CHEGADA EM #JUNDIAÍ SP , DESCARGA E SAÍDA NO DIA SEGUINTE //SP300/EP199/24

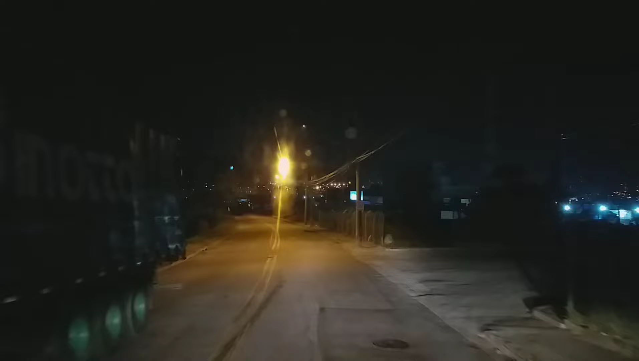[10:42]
Descarreguemos A noite Do dia 27
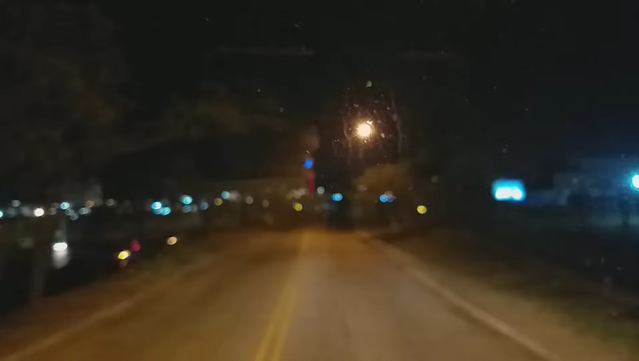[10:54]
Jundiaí Quebrou a máquina Ali Vamos finalizar O videão Aqui Saindo daqui Né Vamos sair Por cima do Viardoto Aqui Caí Sentido E tu Agora são
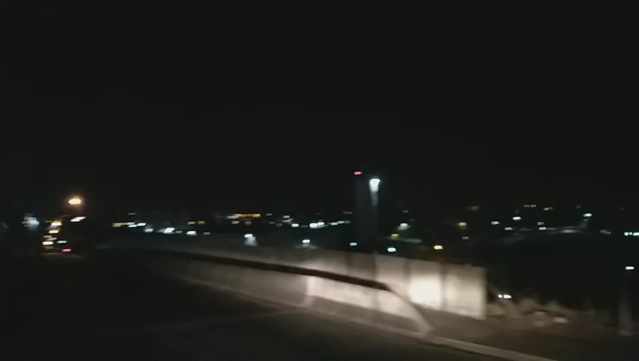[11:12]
22 28 Né Saindo a noite Mas do dia seguinte Esses pedacinhos De vídeo Eu gravei É do dia anterior Né Agora Um dia depois
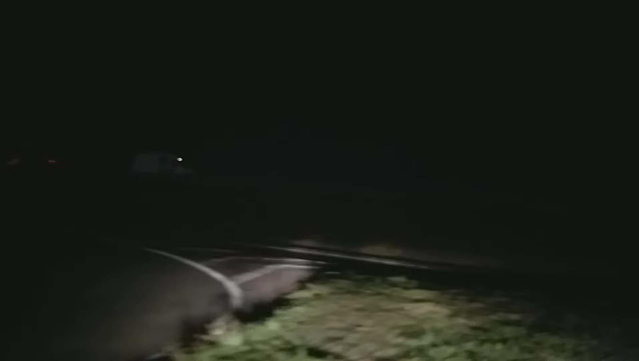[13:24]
Eu queria dormir Epa O carrão aí Ó o carrão aí
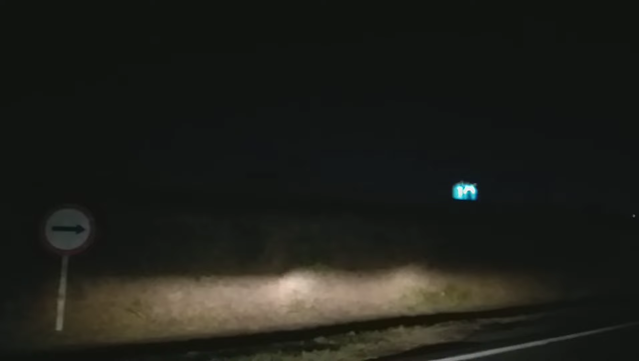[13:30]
Vindo da esquerda Tem que abrir bem Senão trepa lá em cima Meio fio lá na esquerda Na direita Vai lá Aí Não quiser ir pra Itatiba Amparo Você pega pra esquerda Né Vamos pra Intuitupé Só pra finalizar o vídeo Fizemos um pouco do vídeo Dia 26 Né 26 É que dia que é hoje
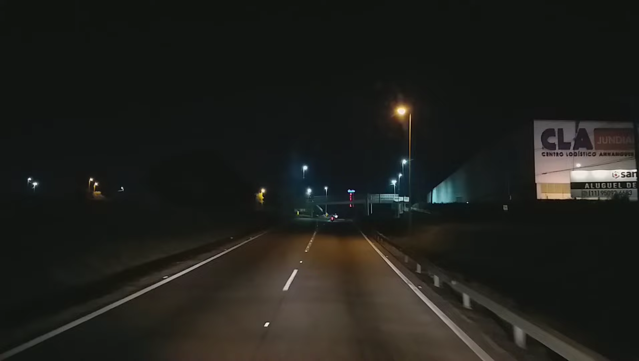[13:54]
Tô bem perdido Mas né Já acha Só me diga Na 27 Hoje Né Começou um pouco do vídeo Dia 27 De 26 E terminou dia 27 22 e 31 Um pouquinho de vídeo De noite Só pra finalizar Então né Chegamos no dia 26
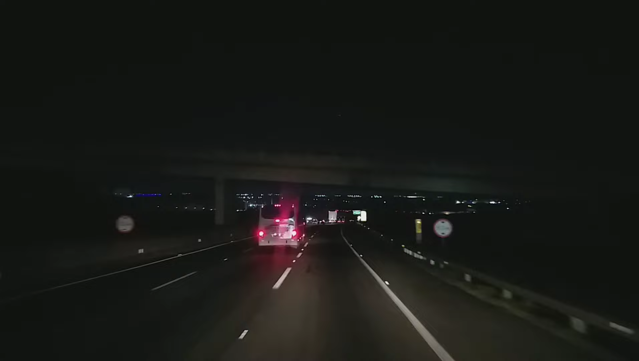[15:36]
Né Então Aqui é Bandeirante Quer dizer Assumo que Passa por cima Aí Né Estamos Na SP300 Né Bandeirante Tá aí Ó Pra quem quiser Ir pra São Paulo Acesso aqui Pra quem quiser Ir pro interior Né Passemos Lá atrás Tá entendendo